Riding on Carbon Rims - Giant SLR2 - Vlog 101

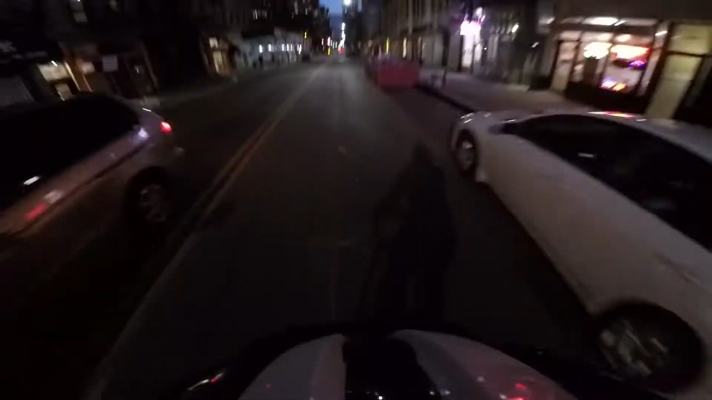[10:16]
it's crazy how fast this bike gets man so this is the west side highway here west side bike path is on the other side of this